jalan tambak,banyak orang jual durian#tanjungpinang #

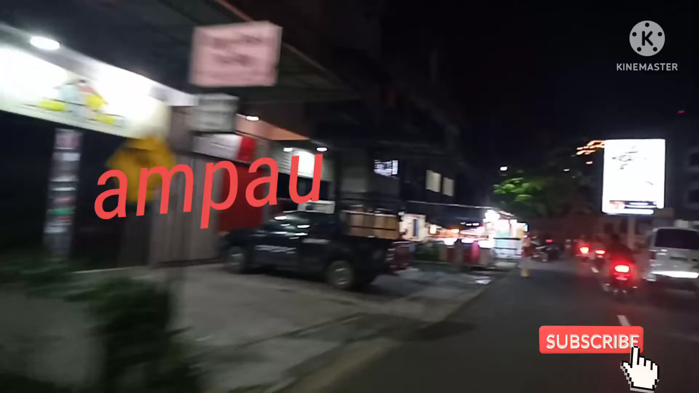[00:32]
Ini seafood. Lagi musim durian, jadi di jalan-jalan semua yang nampak durian.